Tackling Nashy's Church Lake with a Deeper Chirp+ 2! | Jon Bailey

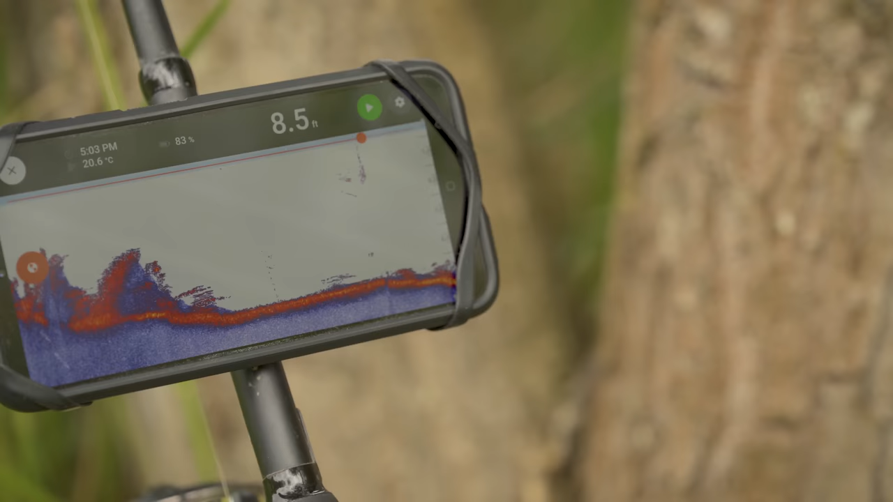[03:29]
On screen: depth 8.5 ft, water 20.6°C
So this right here is the easiest way to find your spots. A couple of casts and you can see the clear areas,
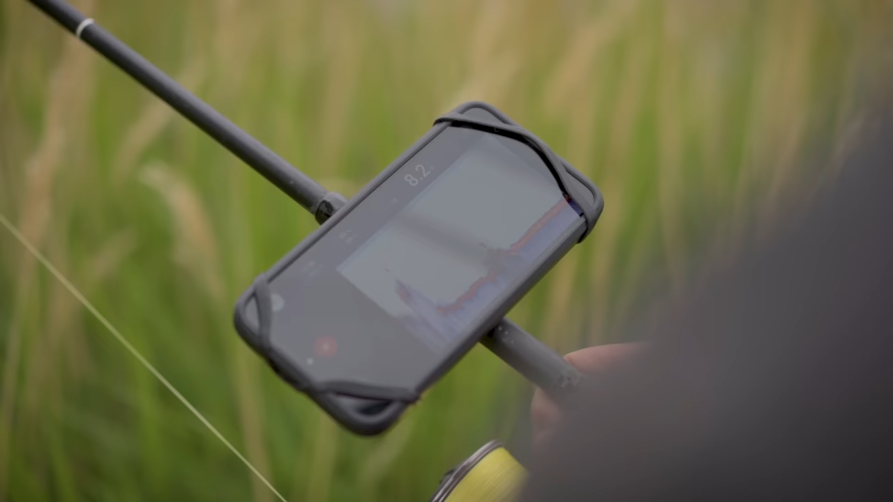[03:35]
you can see the weeds, you can see the depths, even the water temperature if you want to. And to me, it's a lot less intrusive than putting a lead out there 10 or 15 times and a marker float as well,